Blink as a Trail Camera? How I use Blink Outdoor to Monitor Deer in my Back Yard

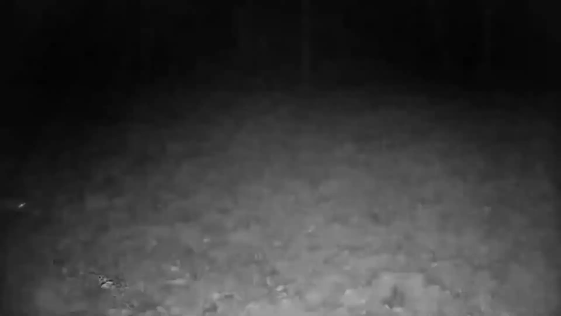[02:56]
nice thing about this blink camera is it also has pretty good night vision check these shots out